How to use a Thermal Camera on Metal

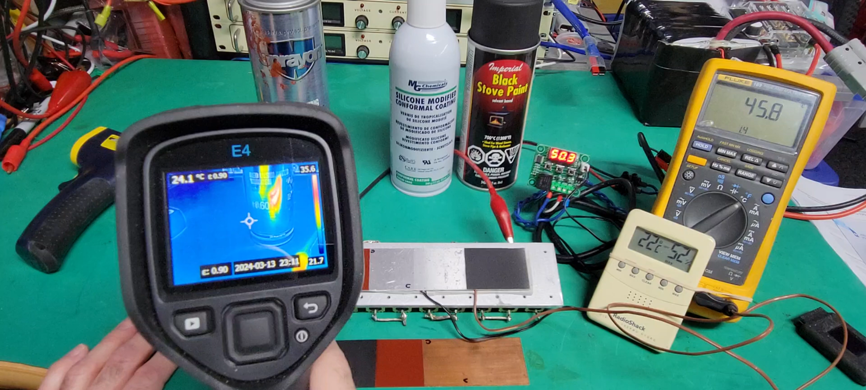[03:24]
On screen: spot 24.1°C
So right now I will show you, you see the different for surfaces.
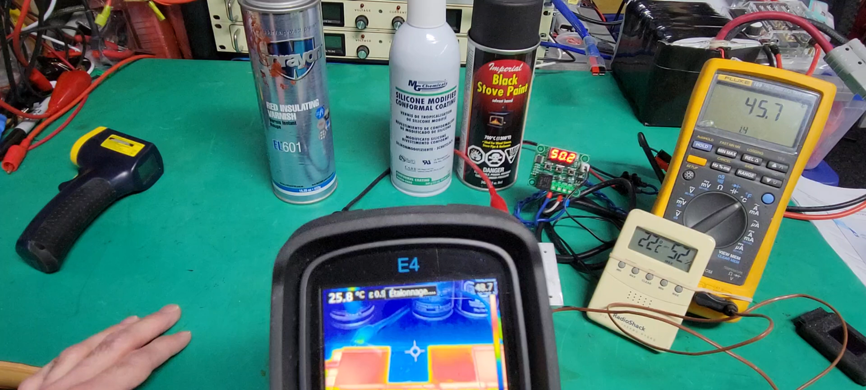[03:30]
On screen: spot 25.0°C
And you will see that the blue color here is representing the colder temperature and the red color the higher temperature. And the yellow is in between.
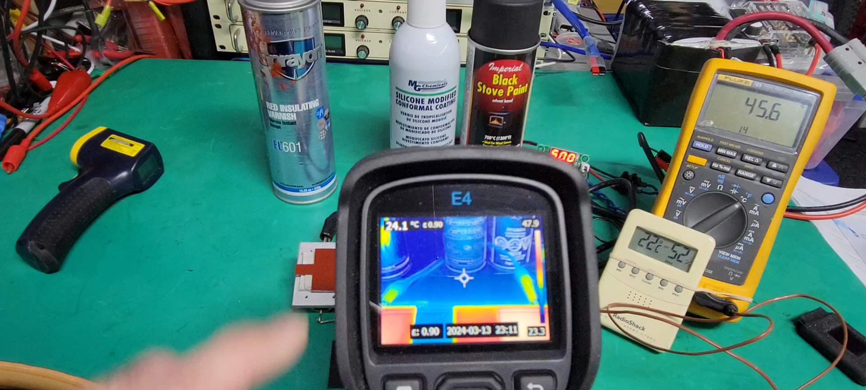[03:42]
On screen: spot 24.1°C
Okay, and you will see the temperature number here. So I will show you the temperature reading on these. And what you can see, for example, on this one it's 47 degrees Celsius.
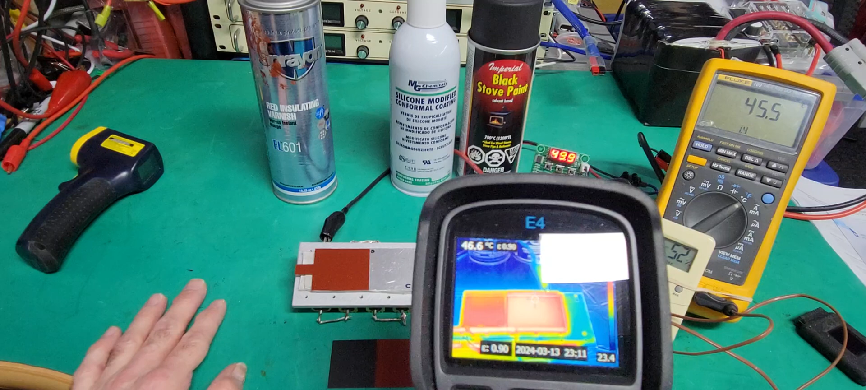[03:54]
On screen: spot 46.6°C
It's between about this one and this one. This is the setting and this is the measurement with the thermocouple probe here.
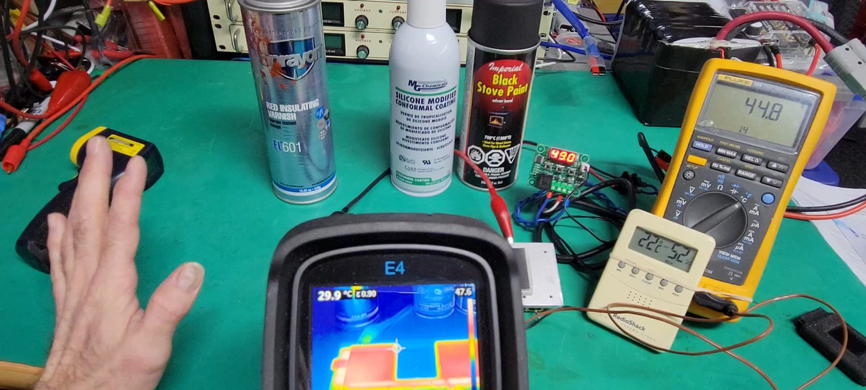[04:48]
You see 44 with the little target here. Okay, so that's something to take very seriously because you will get your measurement wrong.
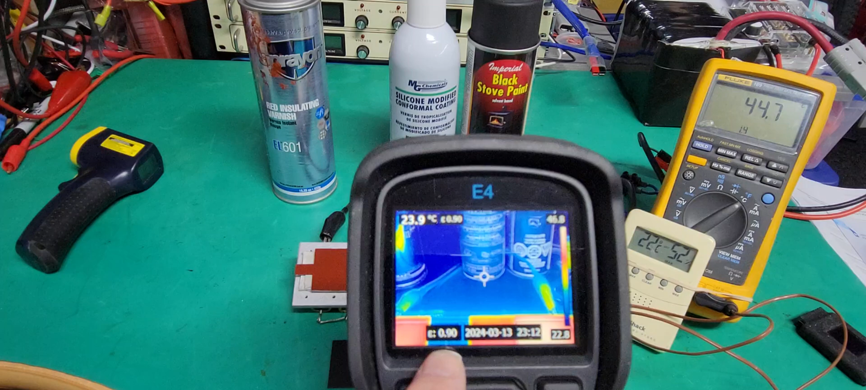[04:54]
On screen: spot 23.9°C
And what you see on the camera here, it's the little epsilon. It's called emissivity. That's the logo for that.
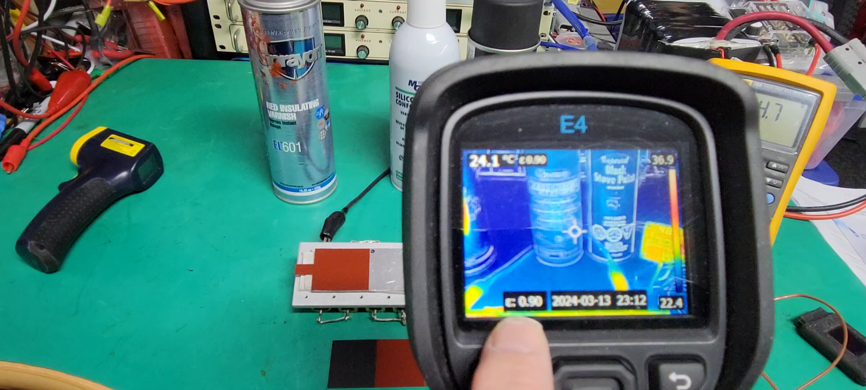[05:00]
On screen: spot 24.1°C
And it's set at 0.9 actually. So the temperature reading of this camera will be right if the emissivity of the surface is 0.9 or close to.
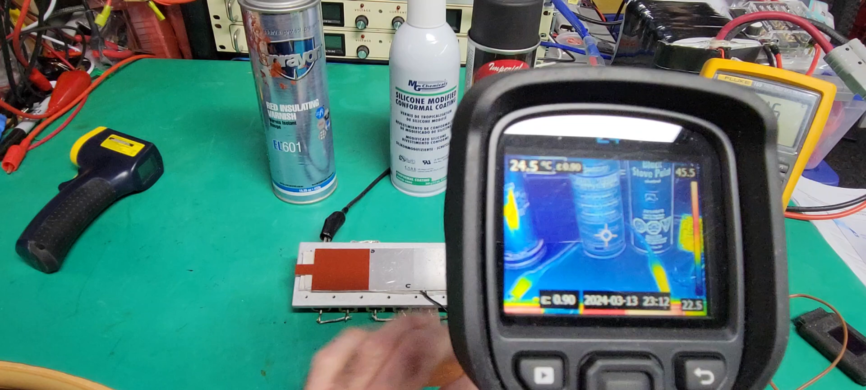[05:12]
On screen: spot 24.5°C
If it's an emissivity of aluminum like that. And you know aluminum is typically between 0.1 and 0.2 which is very poor. You will not get the right reading.
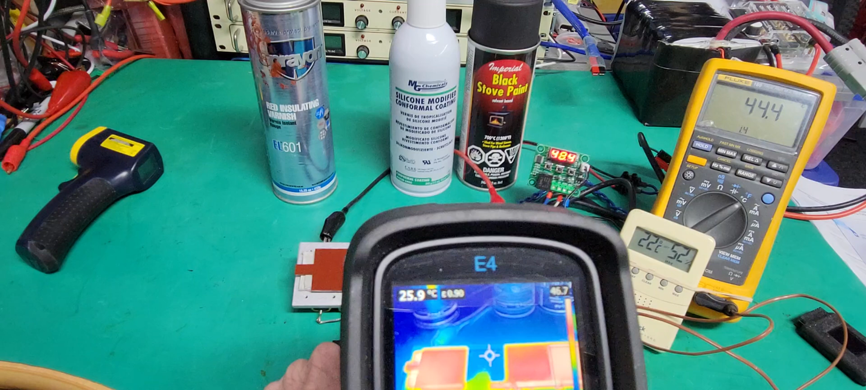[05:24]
On screen: spot 25.9°C
And this is exactly what we see here. We see 25 degrees Celsius instead of like 40 or 45. So that's a big difference. And another thing very very important is the reflective.
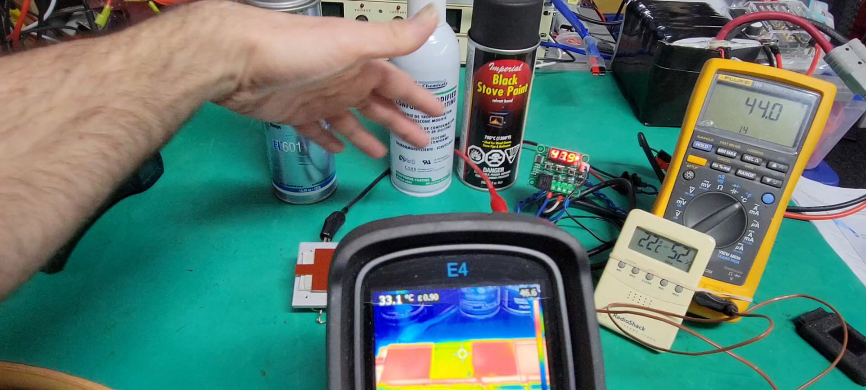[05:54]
What I will show you here is that you will see my my my hand reflecting in this surface here. You see. So you see it on this surface. You see on this one. And on this one.
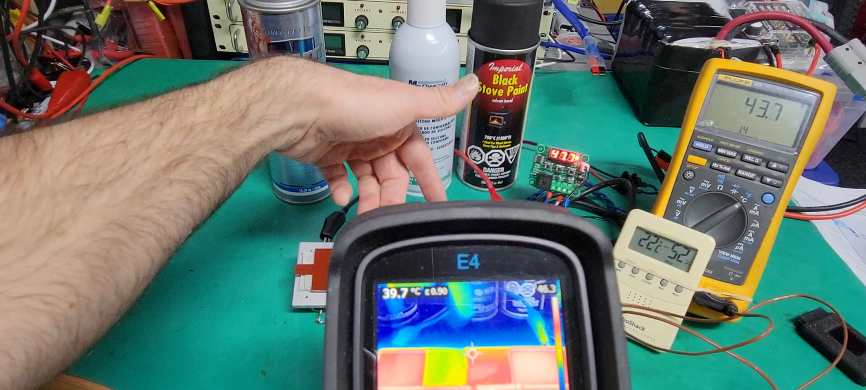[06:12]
On screen: spot 39.7°C
And also on this one. But what happened on the black one? You see. You don't see any reflection. Or if it's if there's any it's very low. Very very low.
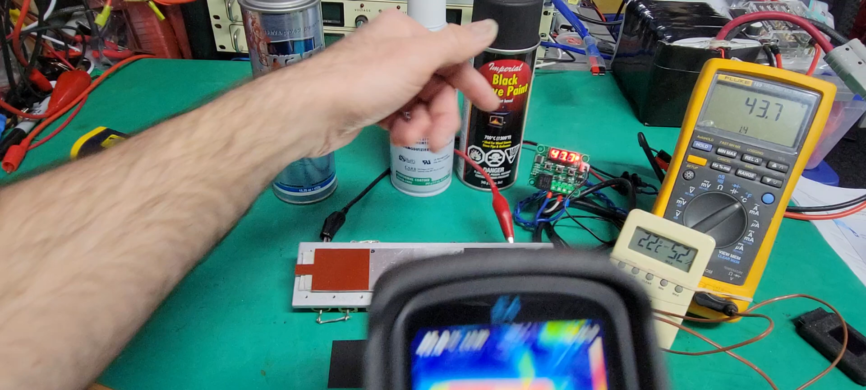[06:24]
So this color is actually helping to have great measurement and to get rid of any reflection.
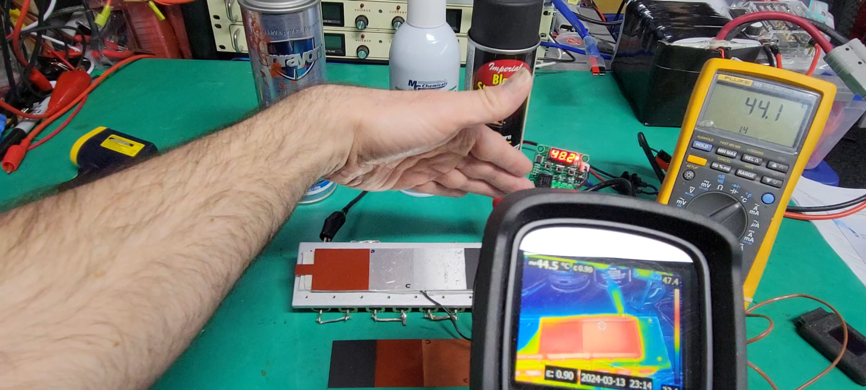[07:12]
Normally plastic will respond great. Have good emissivity like 0.8 or 0.9. But I will give you a good trick. This tape here. This is electrical tape. It's very well known for thermography.
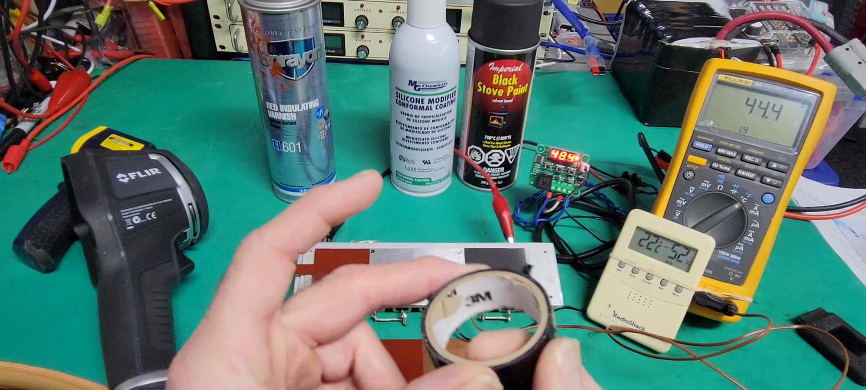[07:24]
You can use just a small piece just like that. And if you put it on the shiny surface of a bare aluminum with no coating. Check what's happening. So you see the piece of tape right here.
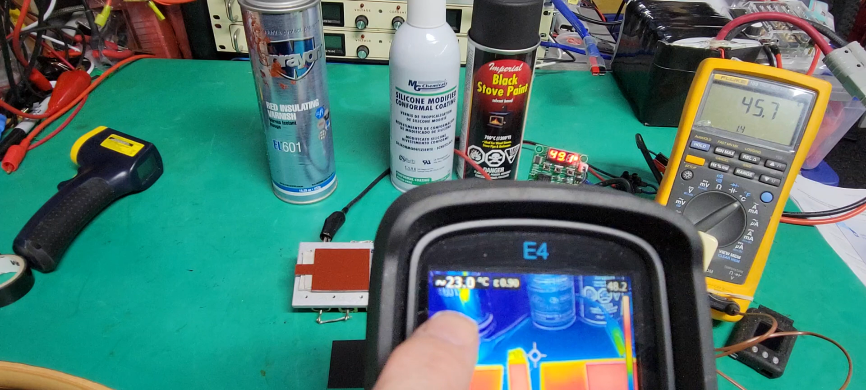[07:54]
And you see the temperature 44 degrees Celsius. So that is great. It's working actually. So right now the emissivity of this tape correspond very close to the emissivity of the camera and it can read perfectly the number here. So guys I hope you appreciate it a lot.